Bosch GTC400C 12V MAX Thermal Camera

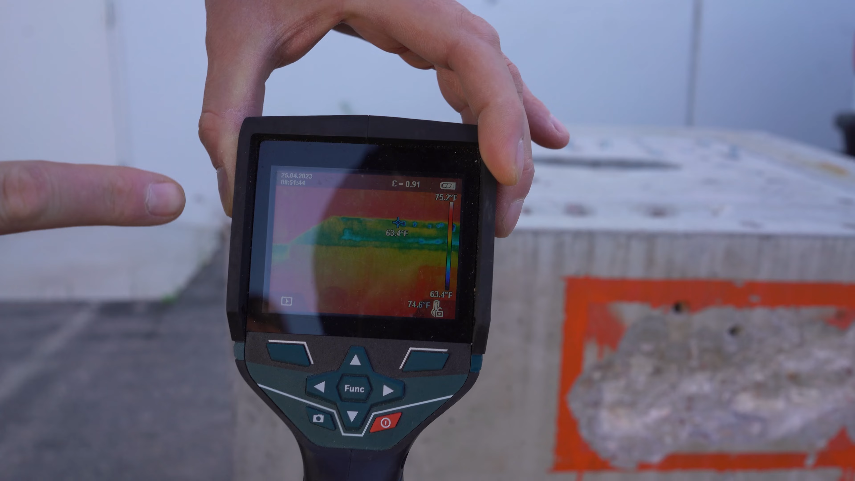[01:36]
So as you can see on the display, it shows you the coldest point, the hottest point, and then whatever you're pointing at.
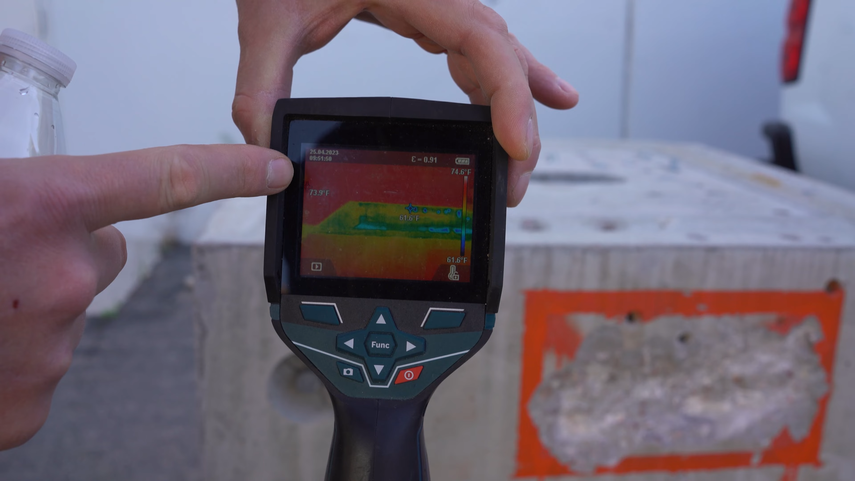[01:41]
Up on top of the slab or behind the slab, you can see that it's roughly 70 degrees.
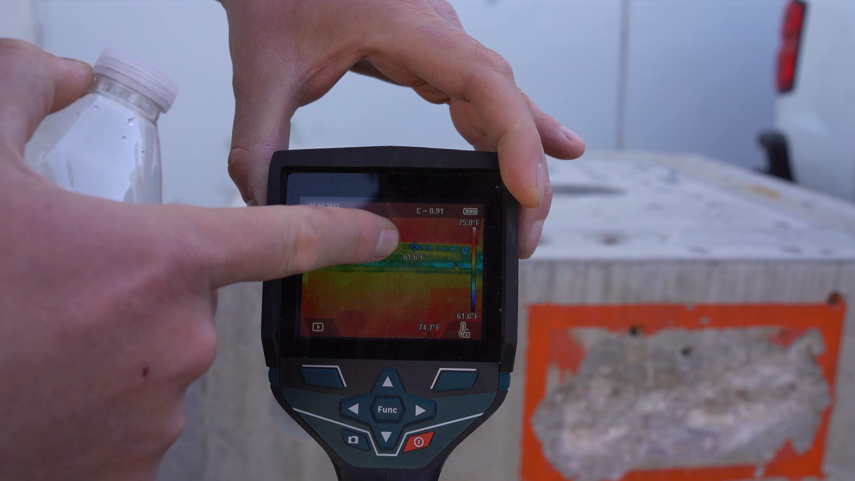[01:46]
On screen: scale top 75.0°F
You can see the cold point here at roughly 63 degrees. Now, if you want to see real temperature variation, I'll do some water.
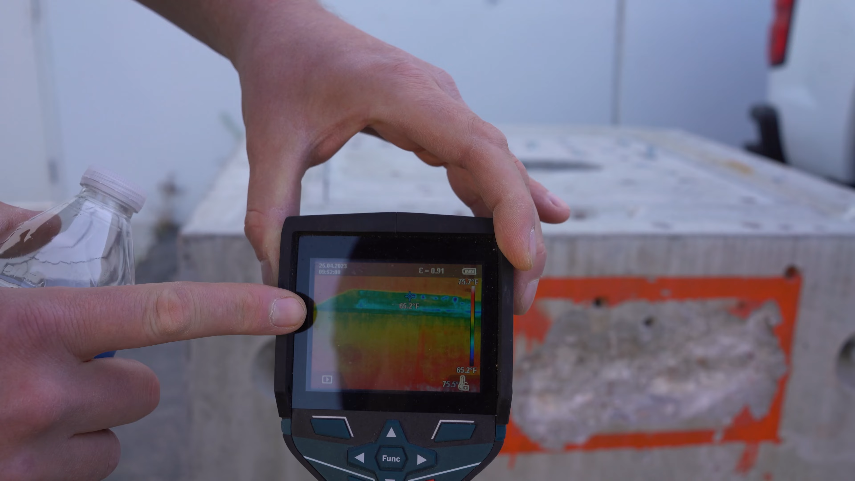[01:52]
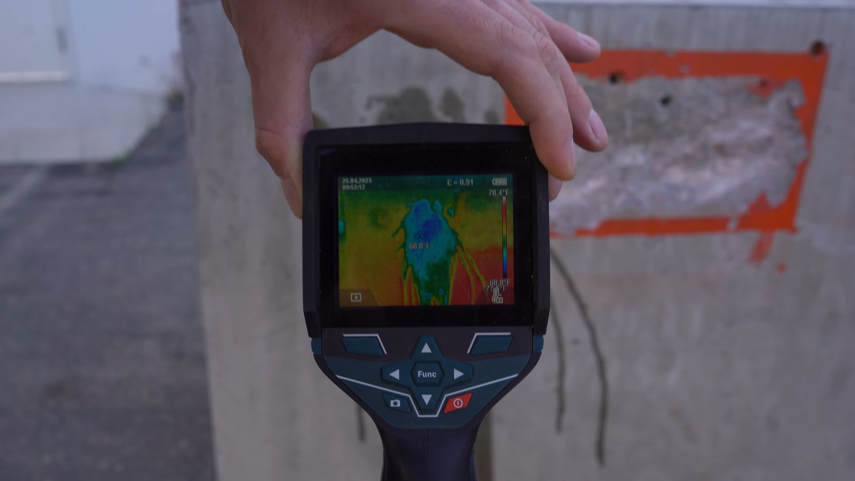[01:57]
So as you can see, moisture content, water shows up right away.
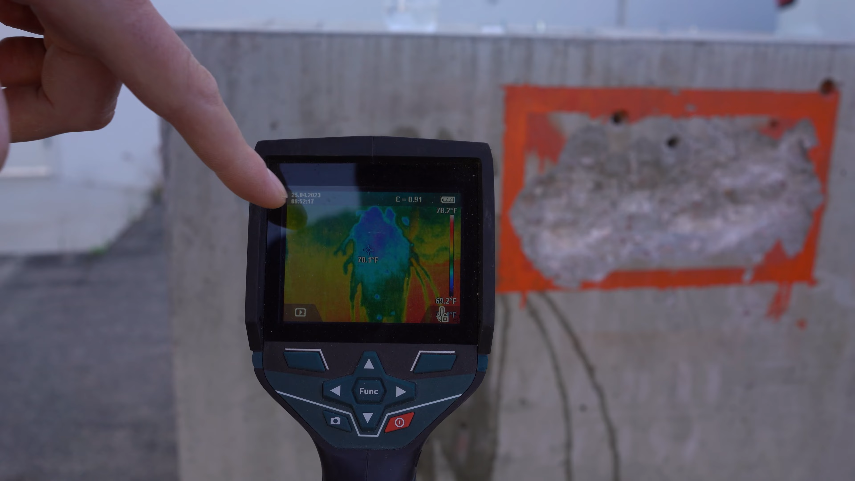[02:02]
It's showing as 70 degrees versus the other portion of this slab, which is 77 roughly.
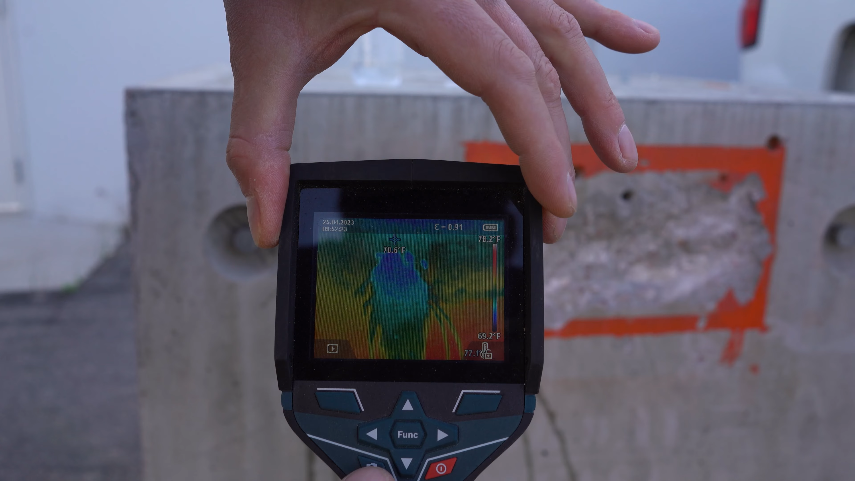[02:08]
You can also take a picture of this and then also zoom in and out to see the real image behind it to show you exactly what it is.